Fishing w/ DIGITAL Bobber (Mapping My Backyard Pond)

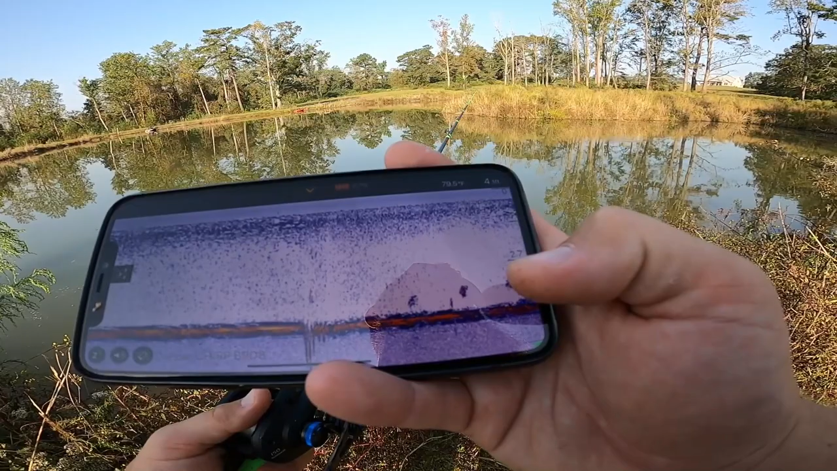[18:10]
Come back for it. That's typical out here. A lot of times they won't get it the first time. And I think the resistance of the deeper kind of pulled it back up. As you can see though, oh, there's a big signature right below it right now. Look at those big signatures, guys. That's a fish underneath it.
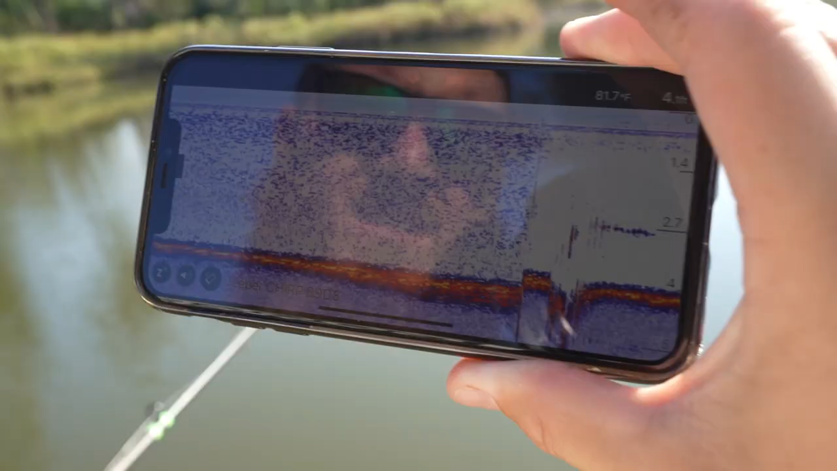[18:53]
See, that's the edge of it right there. Most action you've had all day. Ooh.
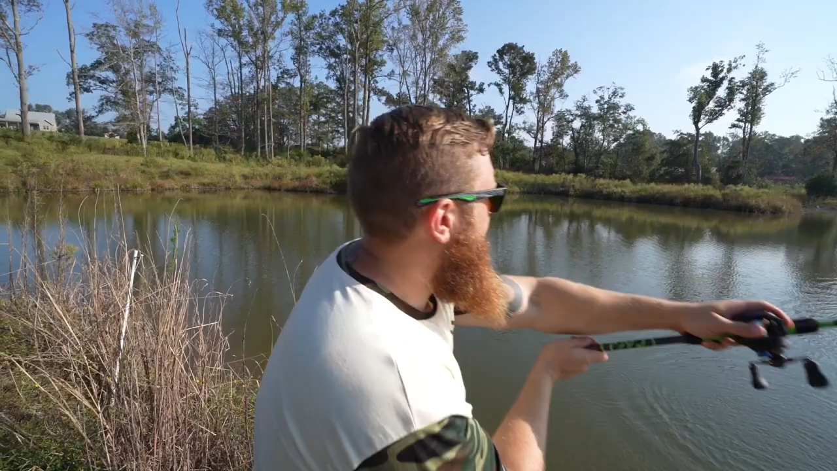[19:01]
It's a solid 3.9er feet deep out there. Solid 3.9. Dang. Dang, so deep. I see her. Oh, I see her. I see her. That's a piece of it.
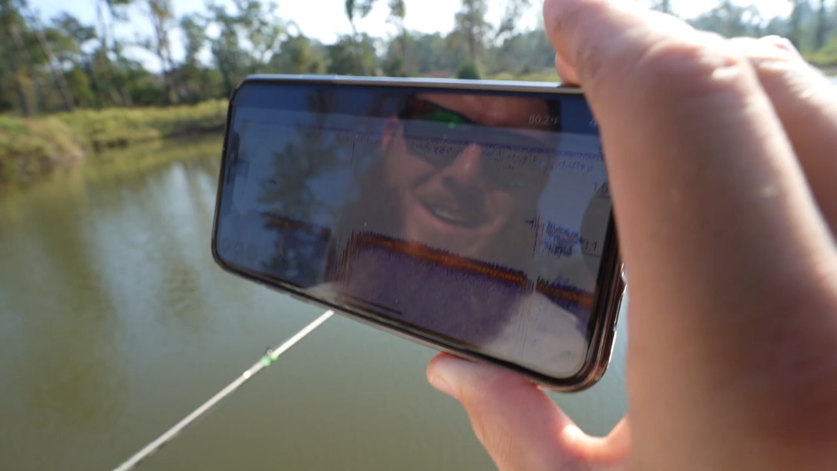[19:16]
I can't get it to sit in the same spot long enough to get it, but that's definitely a piece of it right there.